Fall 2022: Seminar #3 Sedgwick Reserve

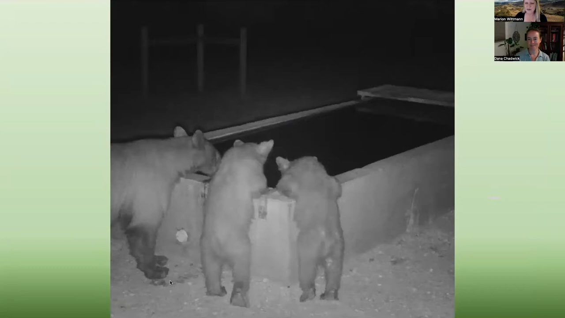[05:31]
The staff are so good that they're actually beginning to train the bears to manage our water systems out there. And so they're not quite there yet. Well, I'm just kidding. But these are, this is a photo that I really particularly love that was taken recently at one of the water troughs at Sedgwick of a mama bear and her two baby bears coming to get a sip. So maintaining our, our, all of our water infrastructure, but also our camera traps and a lot of the other ways that we like to observe our wildlife that use the reserve for all of their needs, water in this case.